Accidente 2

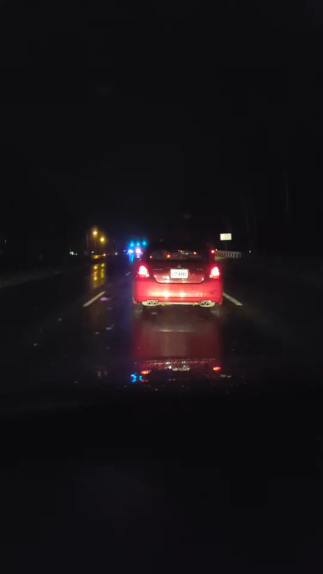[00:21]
y después y antes de las situaciones. Aquí en la avenida Milville está el señor policía, dos caros de la policía se encuentran en este preciso momento, ahí parece que pudo haber habido un sidentamiento, vamos a confirmar y al parecer si lo hubo, dos automóviles acaban de tener un sidentamiento,